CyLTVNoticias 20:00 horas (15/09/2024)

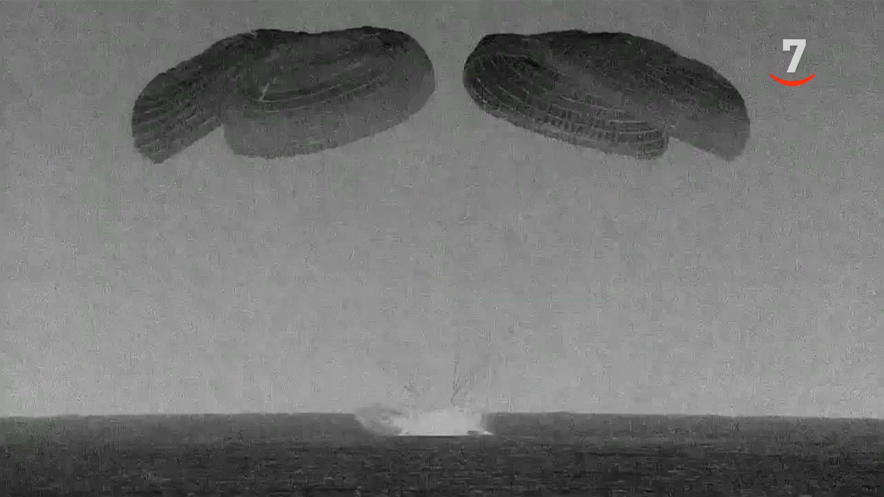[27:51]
La misión Polaris ha vuelto a la Tierra después de cinco